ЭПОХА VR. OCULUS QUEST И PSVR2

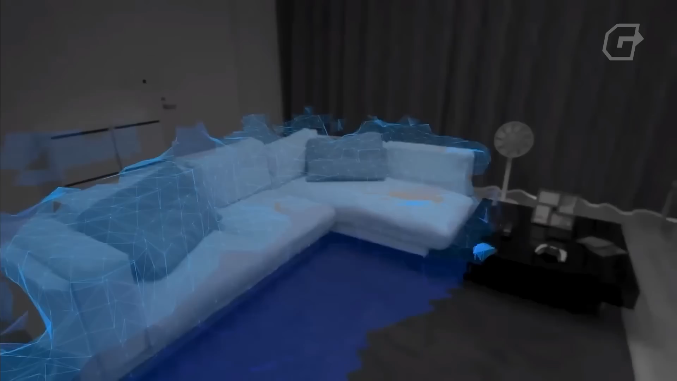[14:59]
Обещают сделать нормальное отслеживание движений с помощью камер на гарнитуре, а не камерой PlayStation'а,